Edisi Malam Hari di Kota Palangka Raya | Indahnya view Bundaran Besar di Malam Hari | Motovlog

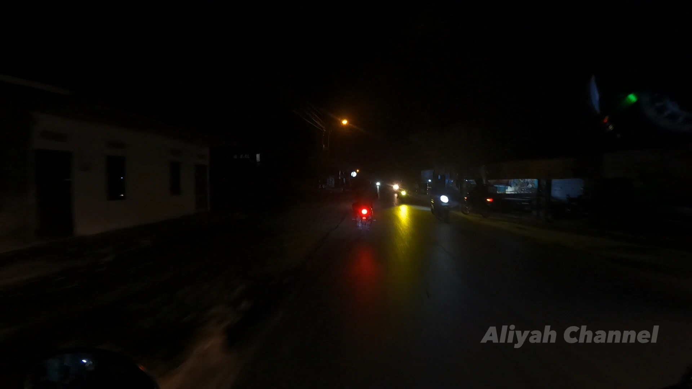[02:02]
Kalau lampunya nggak nyala, oh berarti ya betul momentum pas tahun baru kemarin saja. Daerah sini gelap ya teman-teman ya. Jadi saya kencengkan dikit ya. Ini kan Geobos 14 ya. Jadi nanti akan terang itu kalau sudah masuk Geobos induk. Ya kalau Geobos 14 ya kan masih banyak ini, banyak apa sih namanya, padang rumput.
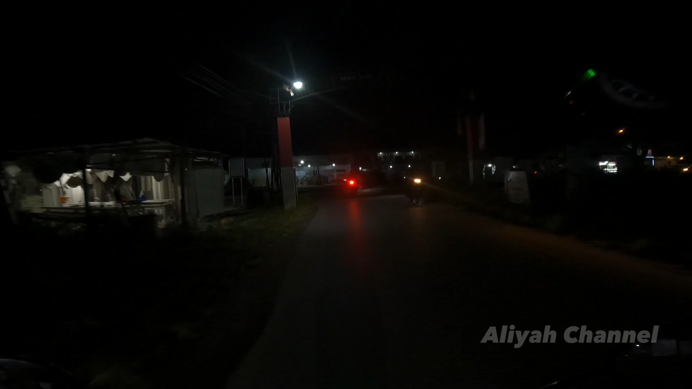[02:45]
Kilometer 5 atau kilometer 6 pokoknya. Itu full bagus. Hati-hati di sini. Ini pinter-pinter milih jalan. Berapa kali sudah diuruk, tapi ya kalau hanya sebatas diuruk, nggak ini teman-teman, nggak akan permanen.
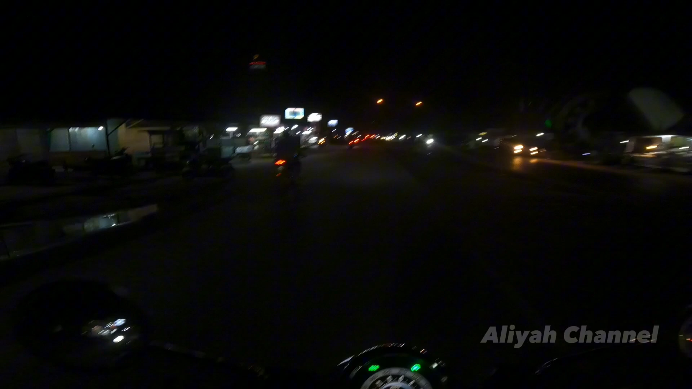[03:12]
Nah, kalau udah sampai sini, udah lumayan apa namanya, udah lumayan terang lah. Nah, ini kan jalan induk ya, Geobos induk. Saya kalau malam-malam gini lebih pede ngevlognya karena ya malam gini nggak kelihatan kameranya.
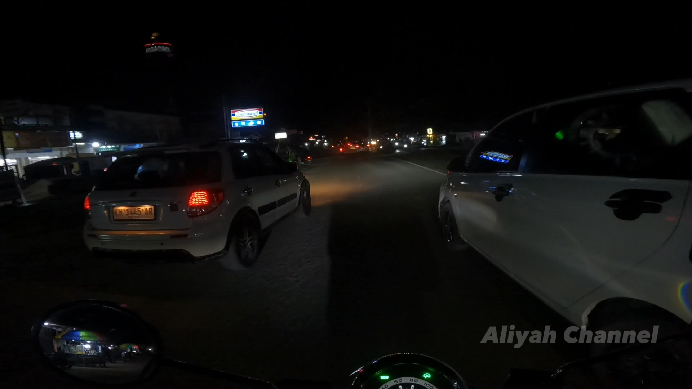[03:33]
Kalau misalnya teman-teman kebetulan apa ngelihat ada orang pakai GoPro di helm,
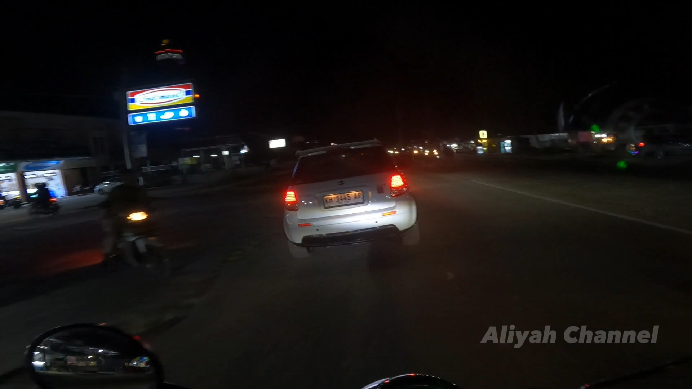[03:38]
ya sapa aja, barangkali itu saya.
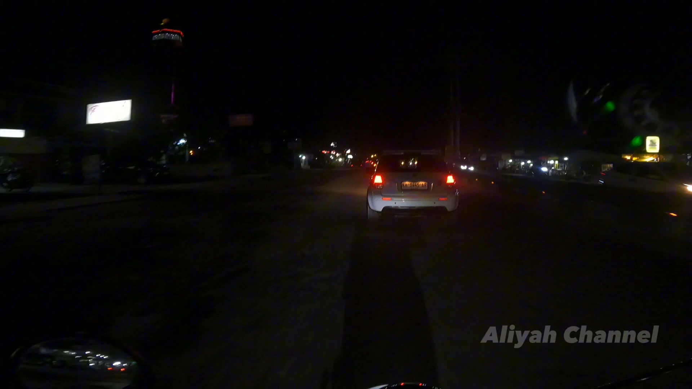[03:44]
Ini mantep ya teman-teman ya. Saya tak kencengin dulu di nggak usah deh, biarin dah. Di trotoarnya ini kan lampunya nyala ya.
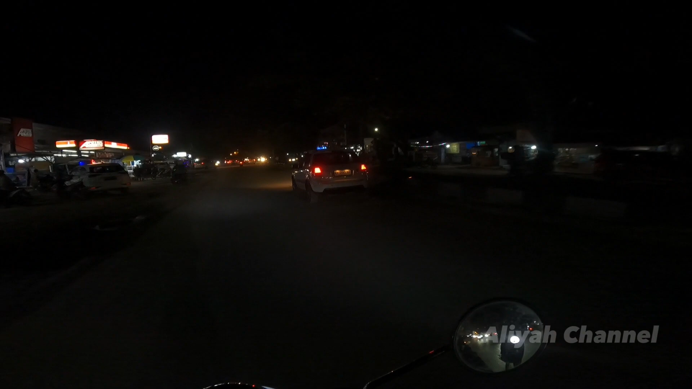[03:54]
Lampu di trotoarnya ini ya bagus. Ini apa namanya, menandakan bahwa ada trotoar. Takutnya nanti tersenggol karena nggak kelihatan ya.
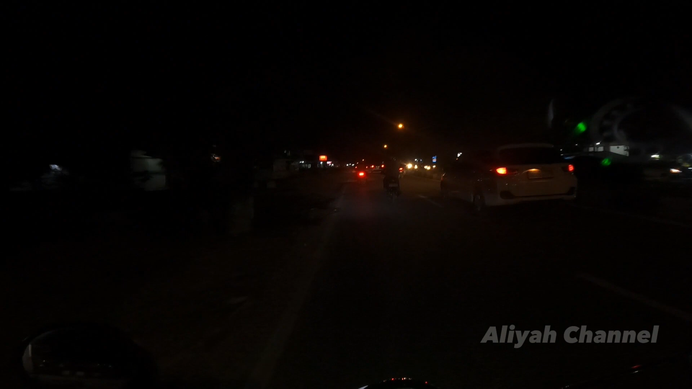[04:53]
Meskipun jalannya itu-itu aja, ya kebanyakan vlog saya ya jalannya di situ-situ aja teman-teman. Ya, biasanya kalau ada momentum ya saya akan masuk blusukan di beberapa tempat gitu ya. Yang penting nikmati aja. Ya begini ya kondisi malam ya teman-teman ya di Jalan GO Bos Induk. Dan ini malam Senin. Besok udah hari Senin. Rame ya di sini ya.
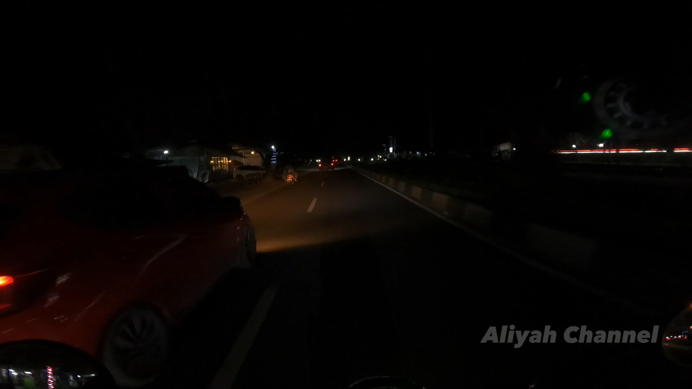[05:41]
Biar view-nya jalan. Tapi ya lumayan rame ini. Yang warna biru itu hotel ya teman-teman ya. Saya kurang tahu apakah sudah beroperasi atau belum. Silakan teman-teman komentar ya. Kalau ngelihat banyak mobil gini, bentar. Ini mobil apakah ke hotel atau ke warung ini?
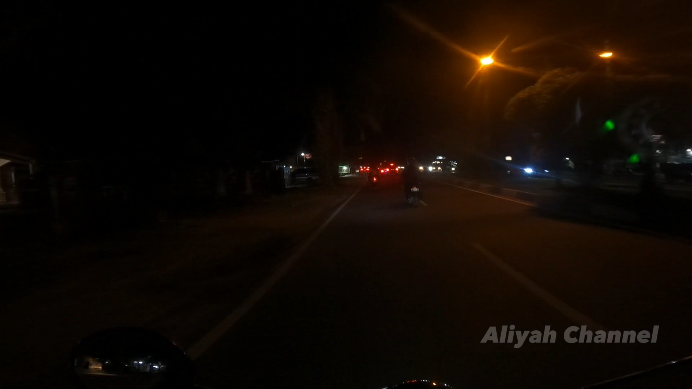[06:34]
Kalau itu kayaknya belum. Ya makanya nanti kalau misalnya saya salah informasi mohon dikoreksi ya teman-teman ya. Silakan diisi di komentar.
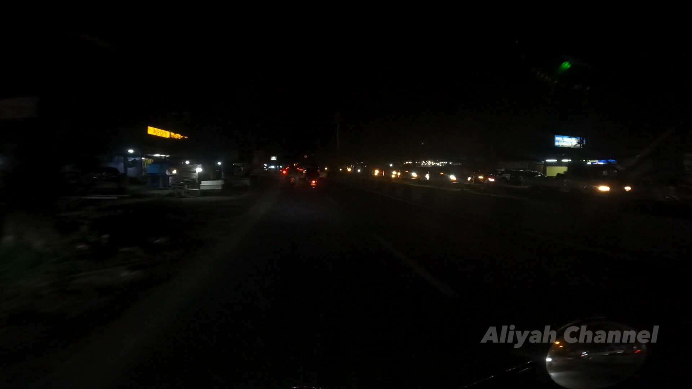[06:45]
Macet, ini macetnya itu kalau mau putar balik teman-teman. Biasa kalau mau putar balik agak macet di sini.
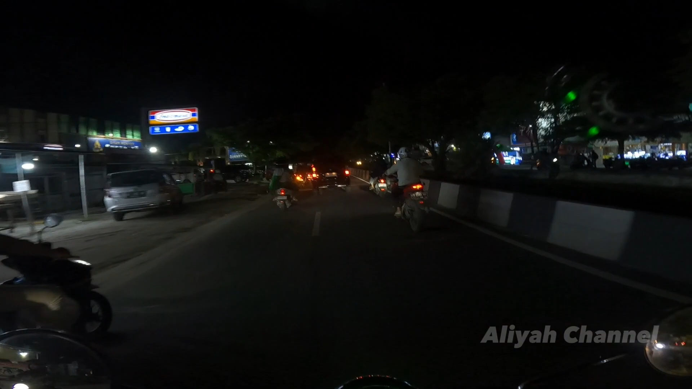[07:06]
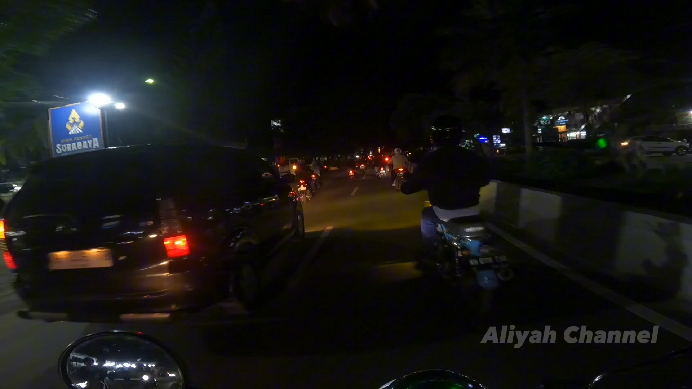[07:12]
Ini kalau belok kiri jalan Galaksi ya teman-teman ya.
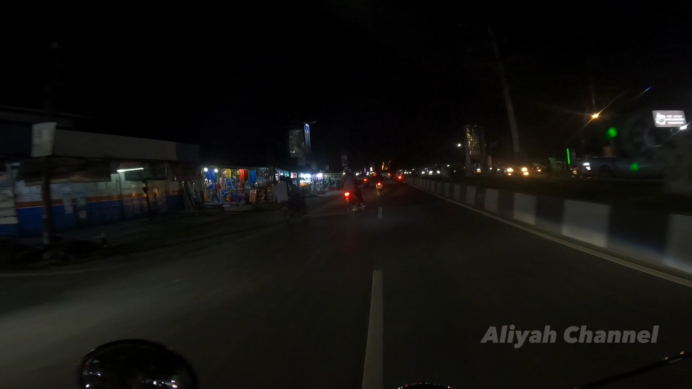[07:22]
Saya itu pagi tadi lewat sini juga kan kalau enggak saya pagi tadi lewat jalan GO Bos 10 ya. Lupa saya. Nah, ini kita jalan GO Bos Induk di edisi malam hari. Ramai teman-teman di daerah sini apalagi. Sini tadi kan sebelah kiri ada karaoke, habis itu rumah makan lebih dominan. Memang kalau rumah makan lebih dominan. Nih Bank BRI.
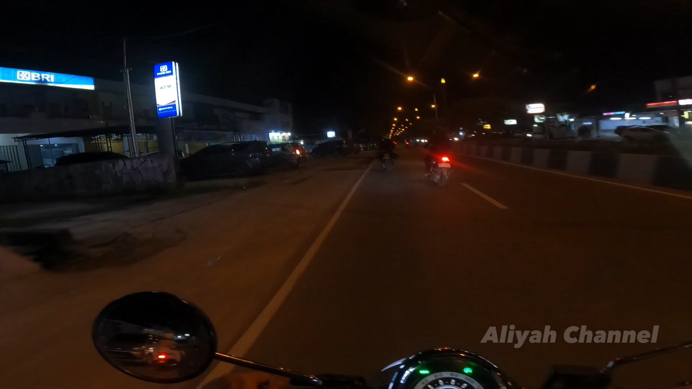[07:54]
Mungkin teman-teman yang sudah lama tinggal Palangkaraya dulunya kan tahu ya Bank BRI bukan di sini lokasinya. Bank BRI itu lokasinya sebelah ini, sebelah bakso BRI itu. Di apa namanya ke sana sebelum udah jauh dari sini. Itu kan baru pindah di situ tuh lumayan ya, udah setahun mungkin ya, setahun lebih mungkin. Pindah di sana.
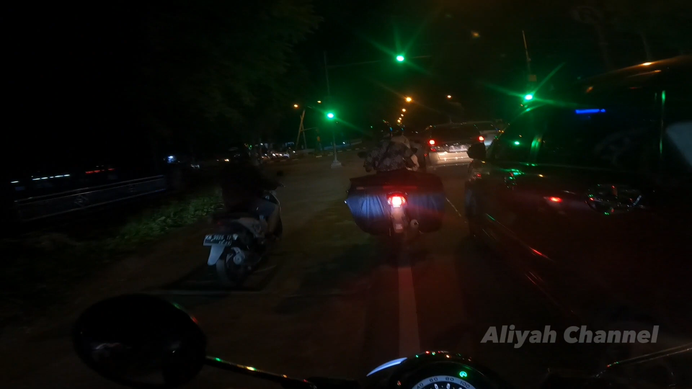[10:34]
Saya mau lewat Jalan Imam Bonjol.
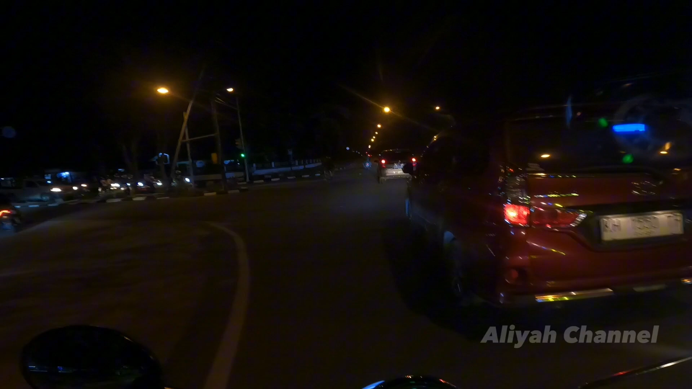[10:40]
Ini siapa buang sampah sembarangan ini? Botol seenak banget kayak naruh situ. Mudah-mudahan gak disengaja ya.
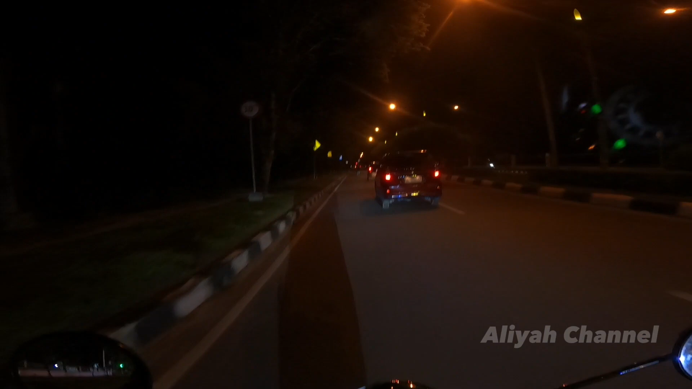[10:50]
Mudah-mudahan jatuh gitu. Apa namanya, botolnya gak disengaja dijatuhkan, atau memang gak kerasa tiba-tiba jatuh gitu aja. Mudah-mudahan gitu ya, bukan disengaja ya.
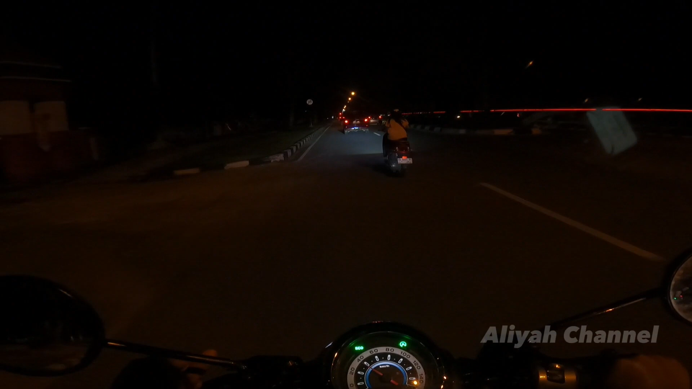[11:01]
Kalau semua orang mikir gitu nanti gak apa, gak penuh sampah di pinggir jalan ini. Ini di sebelah kanan ini Pemprov ya teman-teman ya, kantor Gubernur Kalimantan Tengah. Berkilauan, lampunya terang, wah hijau, pas banget.